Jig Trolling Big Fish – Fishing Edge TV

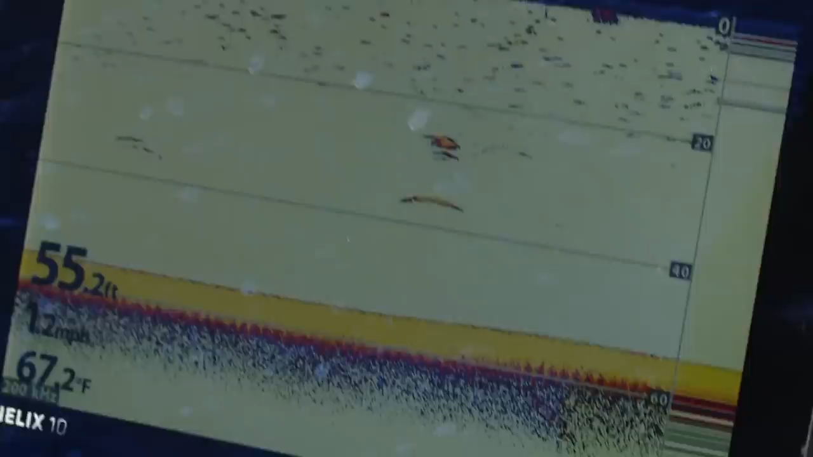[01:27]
On screen: depth 55.2 ft, water 67.2°F
I guarantee you those are big fish at the speed we're traveling at that 80
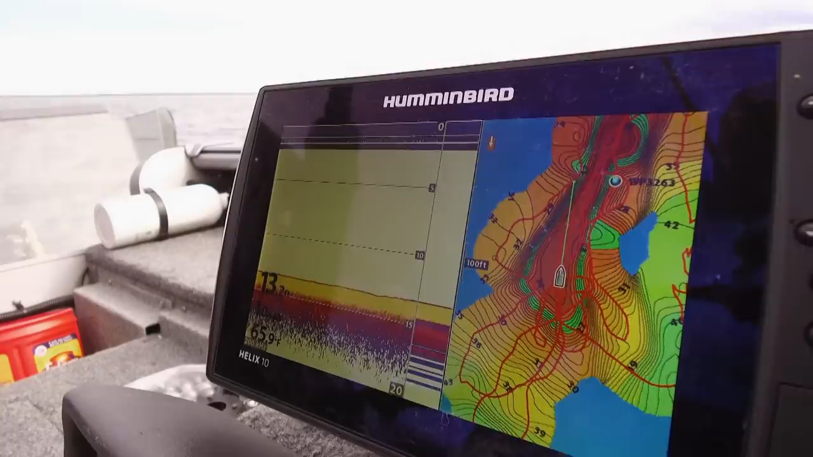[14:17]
the 12 to 15 foot ledge where the northern pike were just slightly deeper